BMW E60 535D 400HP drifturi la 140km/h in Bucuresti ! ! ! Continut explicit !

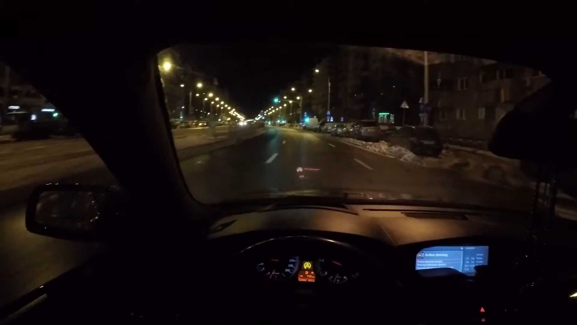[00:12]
Salutare, sunt David de la canalul Wiz Action și cum v-am promis în seara asta, o să filmez cu 60-ul lui Omar. Îl puteți găsi pe Instagram SSG_K2. Este o super mașinuță, are o prezență fantastică din punctul meu de vedere. Este vorba despre un 60 roșu lăsat. Vara avem și Bowsenor pe 20. Este 535D softat.
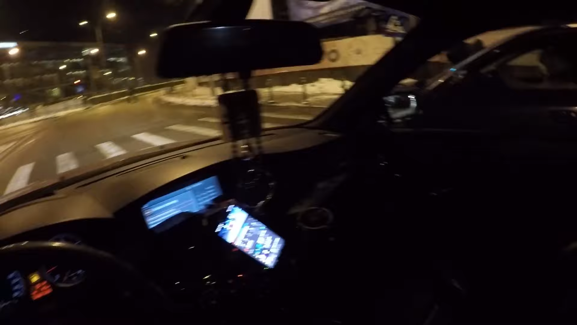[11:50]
Da. S-a făcut și verde. Uite, acum parcă pe la ora asta sunt semafoarele puțin mai scurte. Gen, țin mai bine. Exact, ce-am zis. Ah, futu-s, mă. Ups. Era să o continu. Da, nu e combinație să filmez cu mașina lui Omar, pentru că dacă dau într-o clapă, o să stai că se pun la bipuri,
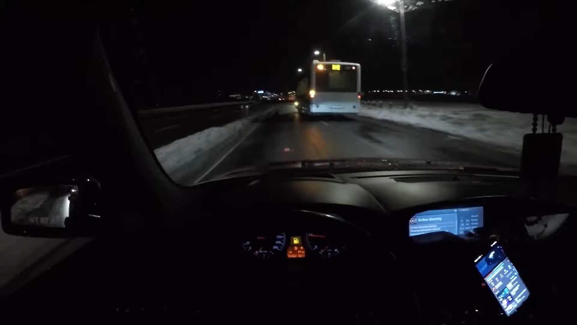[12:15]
o să mă satur și stau la editat numai 2 ore pentru bipuri. Da, bine că am autobuz în față. Am depășit. Ce mai îmi place la biturbo e cum se aude evaporarea, cum se aud turbinele alea. Se aud chiar foarte drăguț, spre deosebire de a mea, chiar dacă am un blow frumos, dar îmi place așa cum se aude. Deși acest 60 are turbinele hibride, am înțeles.